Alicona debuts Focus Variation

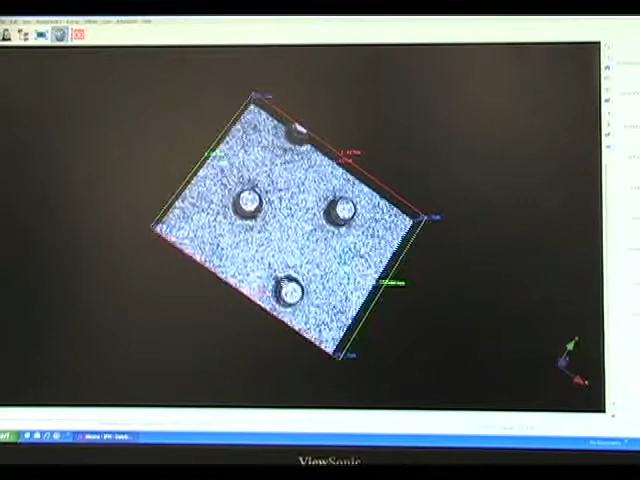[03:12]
Now we have that 3D model obviously the main purpose of the software is to actually measure. So say for example we just simply wish to measure the Z height of one of those shapes.
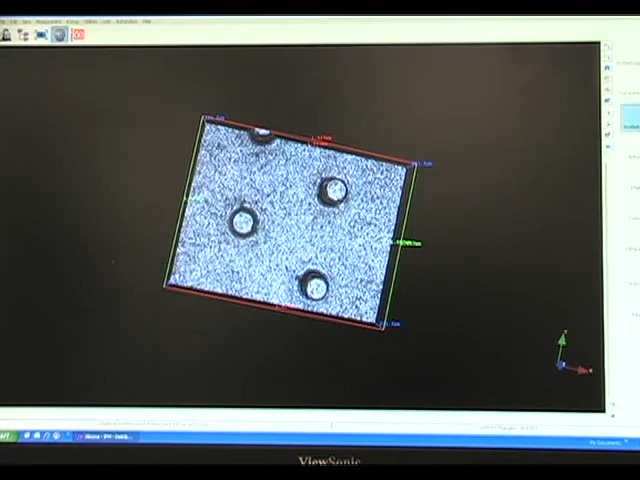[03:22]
We click on profile form measurement.